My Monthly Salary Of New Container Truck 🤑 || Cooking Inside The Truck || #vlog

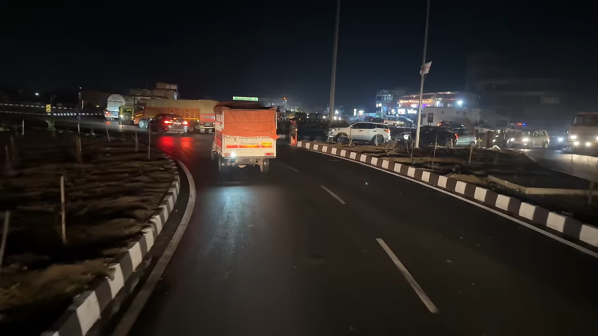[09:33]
दोस्तों देखें यही चौक पर माच चुके हैं यह अगर लेप साइट जाएंगे तो अपना खाटा टोली रोड हो जाता है यह सीधा जाएंगे तो लोहर्दगा गुमलाला पुराणा नो जो बाइपास हो अभी आमनों को राइट मुड़ना है